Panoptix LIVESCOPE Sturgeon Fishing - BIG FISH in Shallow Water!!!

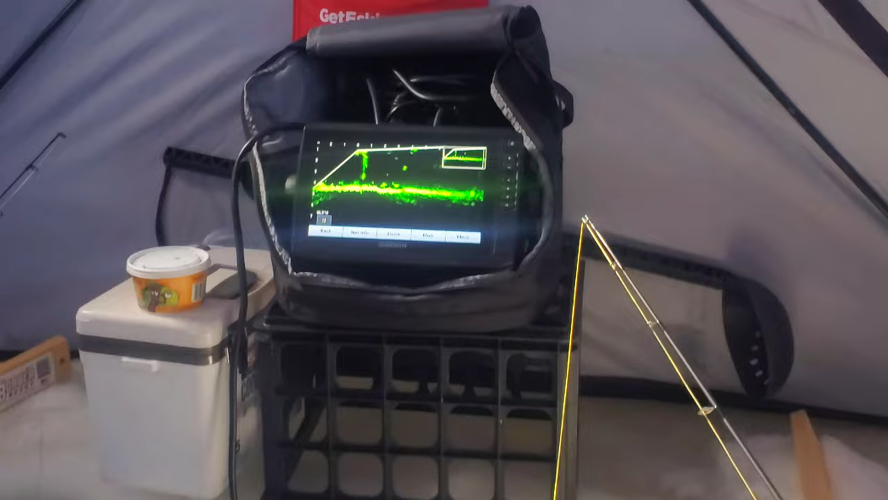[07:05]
We don't know. Is that something small, I think? Yeah.
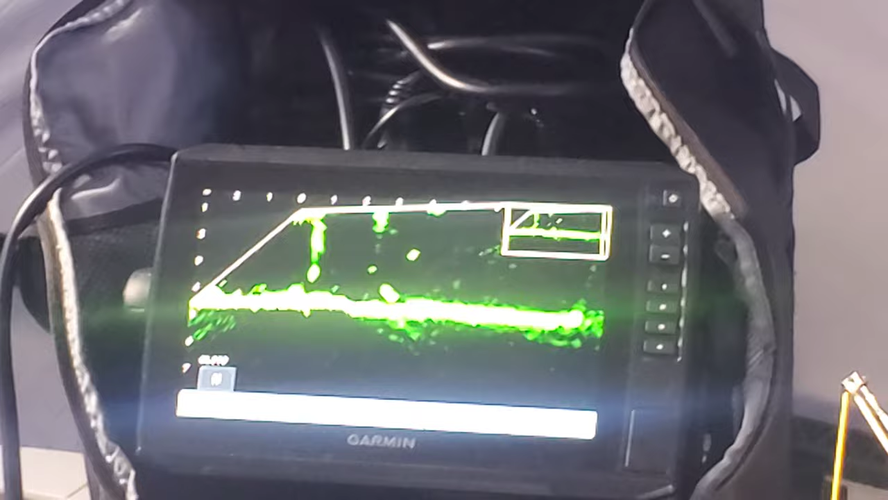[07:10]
Getting bigger though. Could be turning sideways. It's a big blob. Look at that.
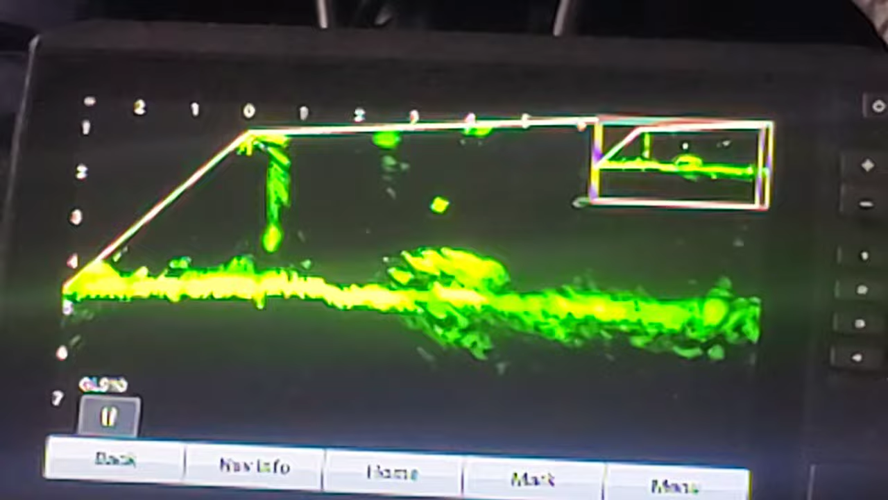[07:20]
It's definitely growing. Yeah, wow. It came. Whoa, oh, you got something on that line. Oh, that's.
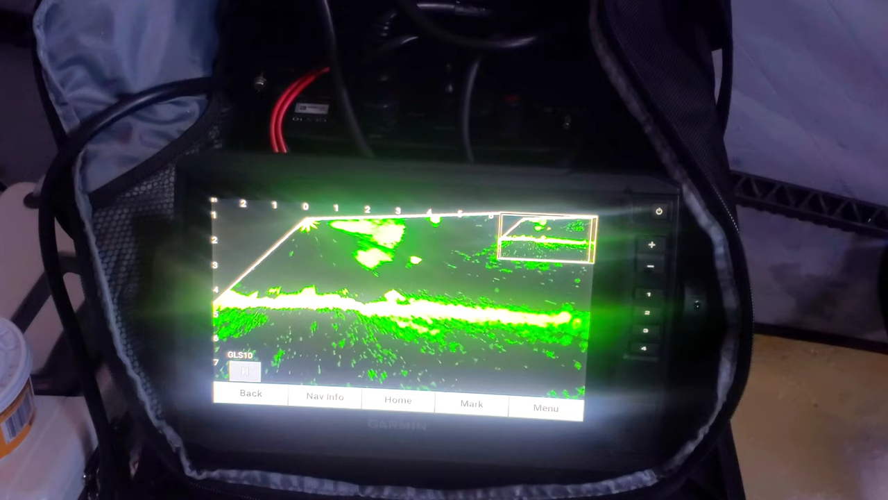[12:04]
Woo! That was so cool seeing that on the Panoptix too.